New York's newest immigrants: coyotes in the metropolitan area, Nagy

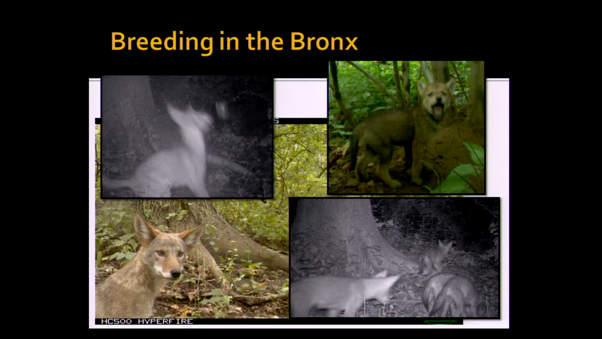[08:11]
So here, the biggest, like I said, biggest result of that year was these dens that we found in the Bronx.